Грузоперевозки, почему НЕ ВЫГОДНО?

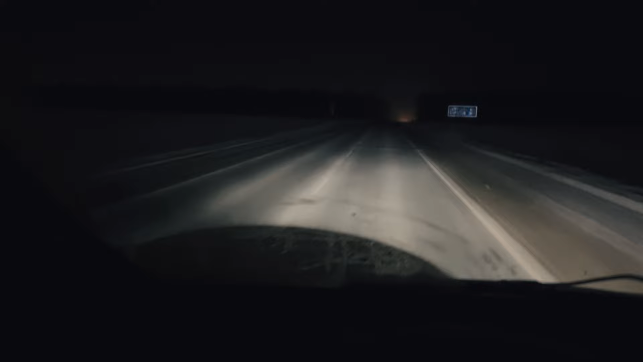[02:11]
у меня впереди получается рессоры а сзади пневму вот сейчас будут вот они вот они со стороны мелкие но когда я по ним проезжаю так как морда же на рессорах трясется просто все вот не то что трясется чуть ли не отваливается сейчас пока более-менее нормально но вот временами и дальше будут такие складки это нереально нереально просто удара происходит в морду